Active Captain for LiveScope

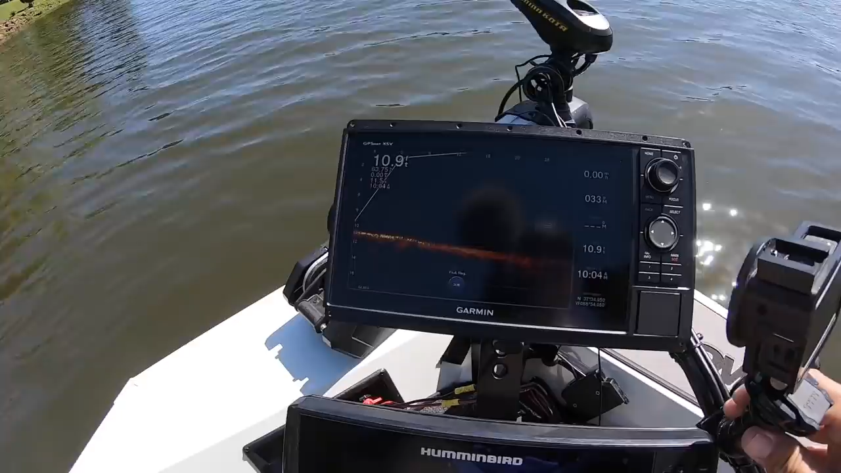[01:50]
and that's no good you're just not gonna get good video quality that way so they have this program called Active Captain
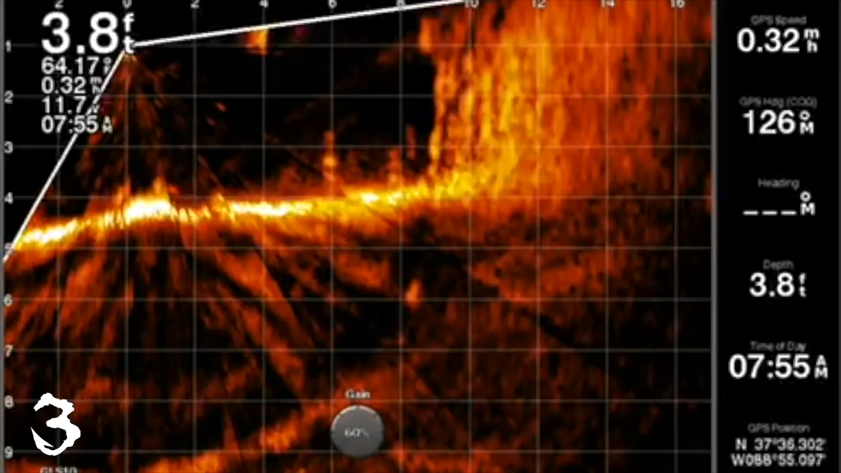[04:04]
it fills up the screen there's no jittery the picture is as good as it's going to get and i tell you i love it for a youtube creator for any type of sharing of these videos
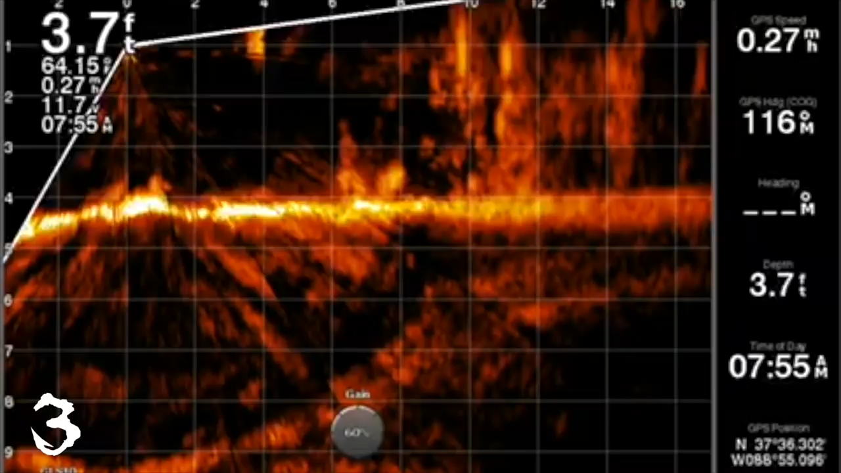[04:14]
it just doesn't get any better than this a lot of people are going to ask about you know live scope and is it worth it that type of thing you know it's not a